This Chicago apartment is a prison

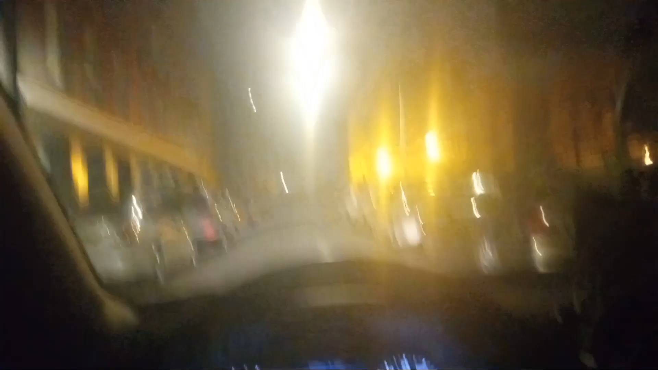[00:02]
okay guys so y'all who listen to me if y'all remember a while back i told y'all that i had seen something in chicago i had never seen before even though i was born here and raised here
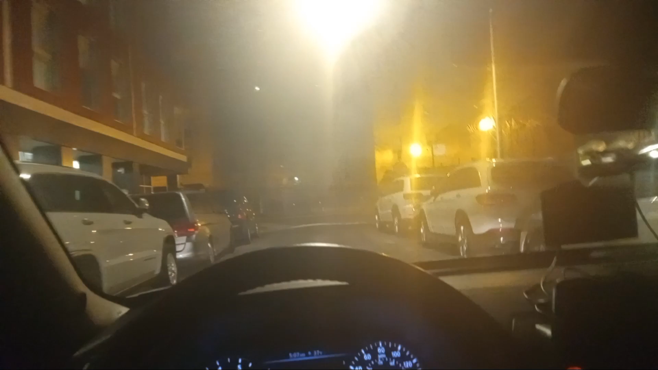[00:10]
a place that looked like a real prison system this here we go right here guys y'all see this hold on let me see if i can make sure i can get the whole block i want y'all to see this
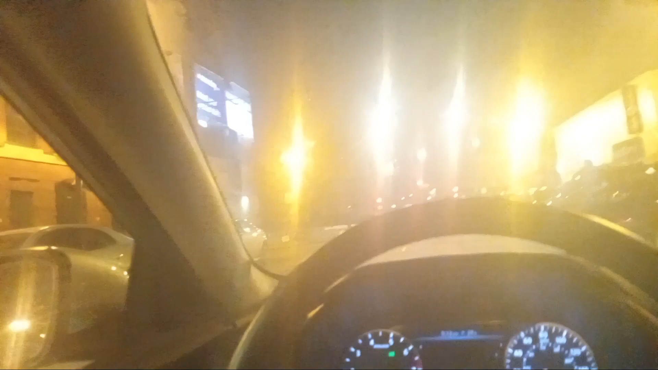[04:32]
with this whole block what is this this is sedgwick hill north avenue right here this intersection this is north avenue that whole this whole block sedgwick and north avenue is demonic the whole thing is like a prison system unbelievable